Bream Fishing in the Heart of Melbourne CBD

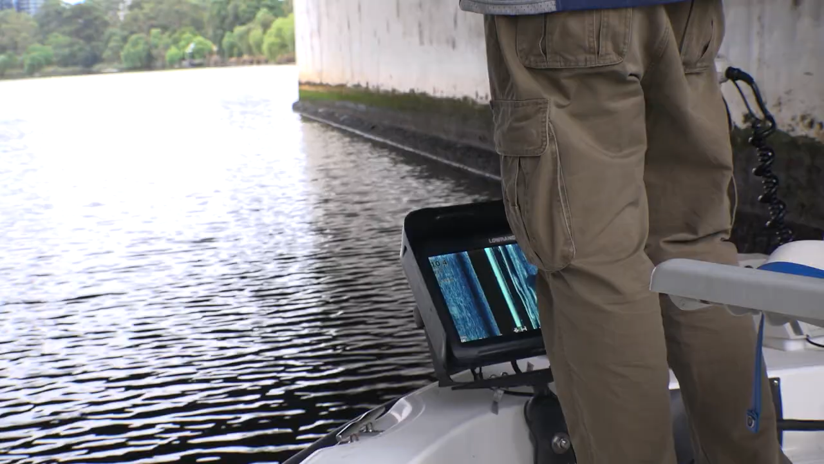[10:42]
So what we've got here we've got a big school of fish all stacked one on top of the other.
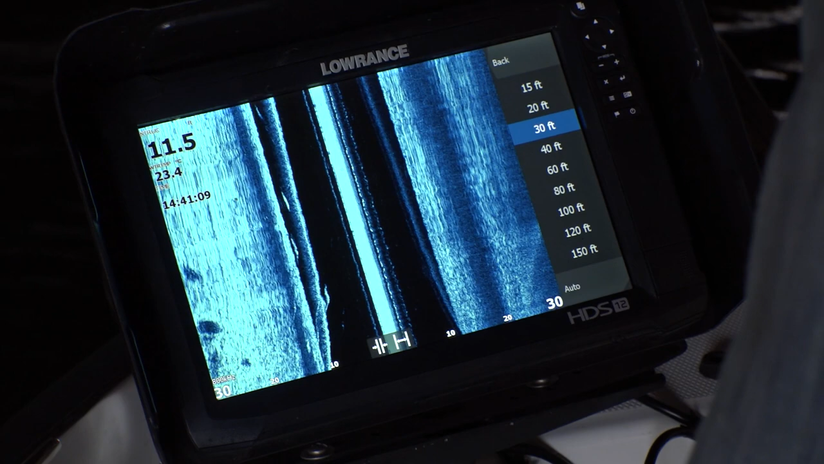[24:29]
Marking up really well too. Lots happening too, and it's really difficult to fish.